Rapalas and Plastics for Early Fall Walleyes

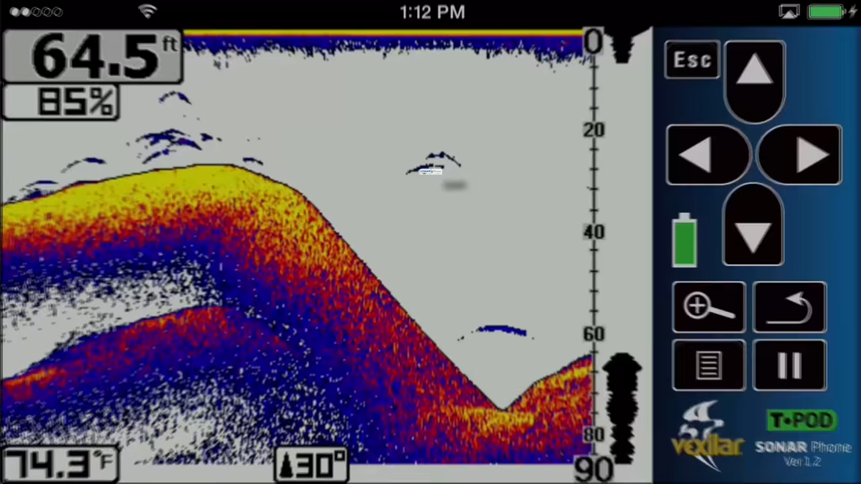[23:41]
On screen: depth 64.5 ft, water 74.3°F
sonar phone by vexilar the world's first smart device sonar
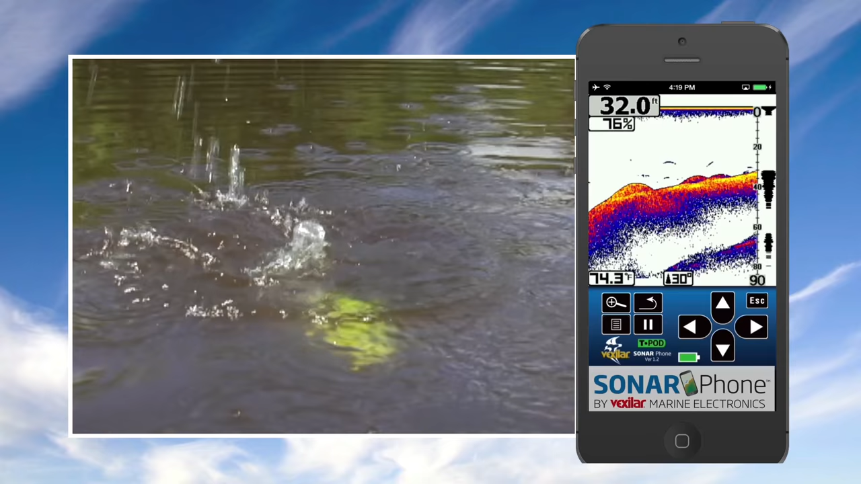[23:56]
On screen: depth 32.0 ft, water 74.3°F
own wi-fi hotspot and can share with your friends download the free app today and for a limited time with
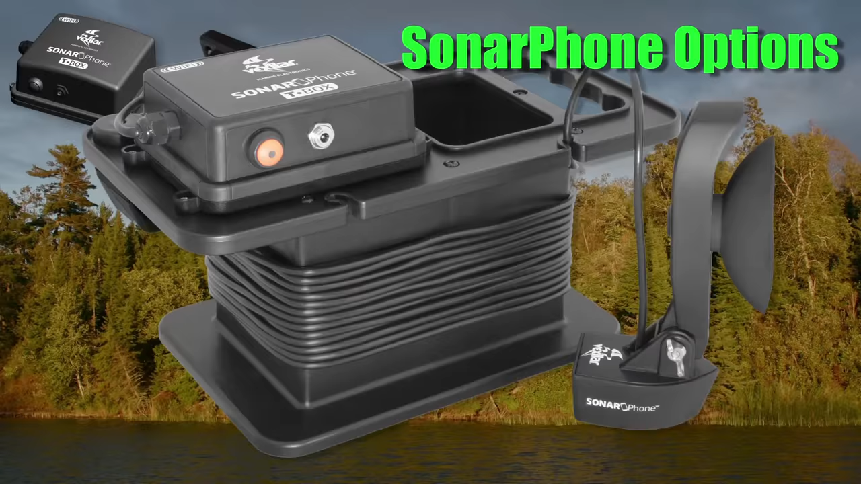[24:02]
any purchase of a sonar phone you get a
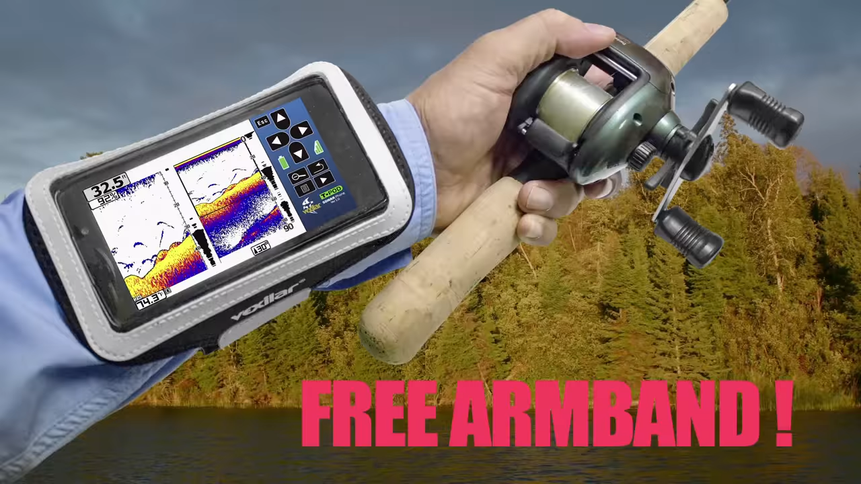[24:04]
free smartphone armband that's the sonar phone by vexilar